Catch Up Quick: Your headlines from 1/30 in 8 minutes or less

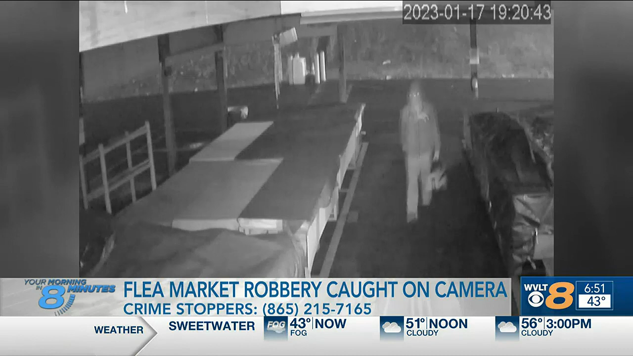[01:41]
The man on your screen broke into the closed store and stole knives, watches, and AirPods, valued around $2,000. Investigators say he eventually left the store and someone in a white van picked him up.